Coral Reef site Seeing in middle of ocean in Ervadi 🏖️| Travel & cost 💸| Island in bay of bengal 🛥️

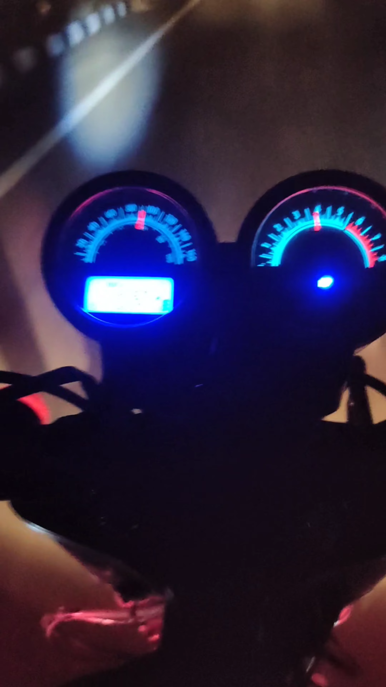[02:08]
ஏர்லி மார்னிங்னால உங்களுக்கு அவ்வளோ ஒன்றும் தெரியாது.
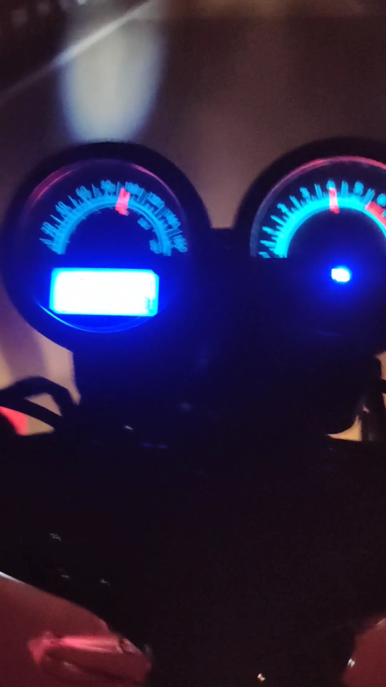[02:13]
ஸோ இப்போ வாங்க அப்படி நம்ம கண்டினியூ பண்ணலாம். என்னென்ன பார்க்க போகிறோம் அதை பற்றி எல்லாமே.
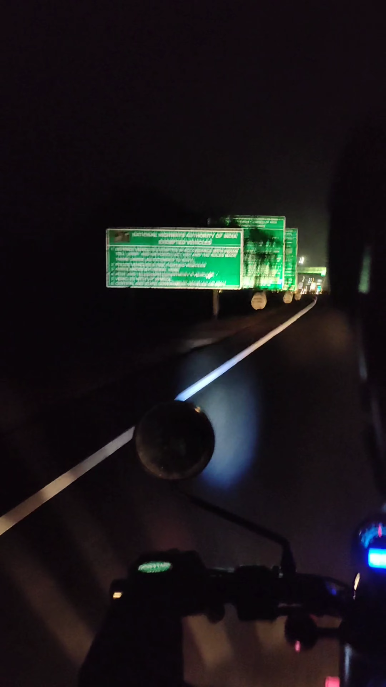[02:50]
மதுரைக்கு போகிறக்கு வந்து பார்த்தீங்கன்னா கிட்டத்தட்ட என் ஊர்லேருந்து மதுரை வந்து ஒரு 100+ கிலோமீட்டர் தான் நினைக்கிறேன். அவ்வளோதான்.
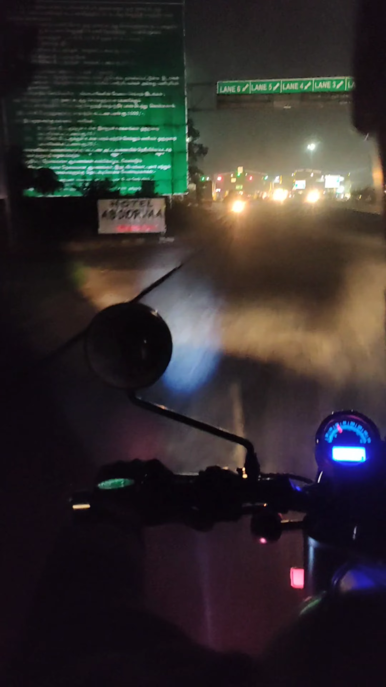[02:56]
நம்ம ஏர்லி மார்னிங்னாலும் அவ்வளோ டிராஃபிக்கும் இருக்காது, ஹைவே தான் வேற, நல்லா டக்குன்னு போயிடலாம். ஸோ போகிற வழியிலே பார்த்தீங்கன்னா நிறைய பிரச்சனை வேற.
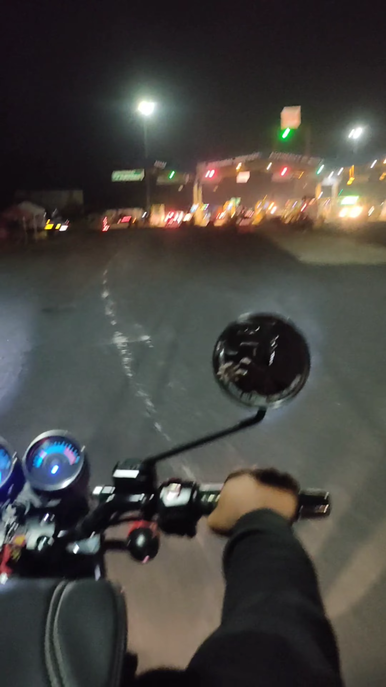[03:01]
கிட்டத்தட்ட ஒரு 5:30 இன்னமும் இருக்கும்னு நினைக்கிறேன்.
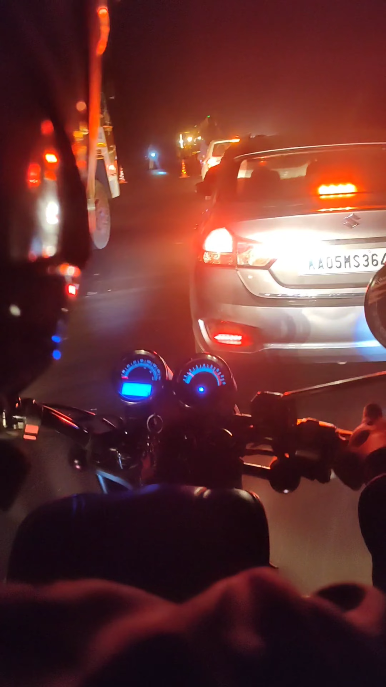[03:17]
நாங்கள் வண்டினால அப்படி போய் பூந்துக்கிந்து எல்லாம் உள்ளே போய் பார்த்தா அங்கே ஒரு கார் நொறுங்கி கடந்துருந்தது. இன்னோவா பாவம், என்னாச்சுன்னு தெரில.